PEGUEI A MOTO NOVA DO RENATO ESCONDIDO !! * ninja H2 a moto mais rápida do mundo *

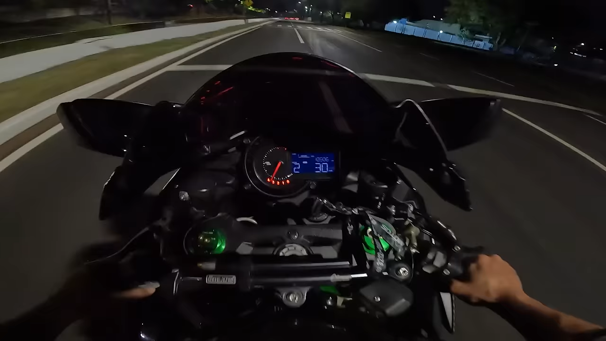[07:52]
Aqui tá um radarzinho de 60. Passei a 30 milhas. Ô, Gabo de Cheiro! Ô, Gabo de Cheiro! Tá porra, Neto! Dá pra sentir o cheiro, Neto! Tá porra! Mano do céu! Mano, eu tô chorando!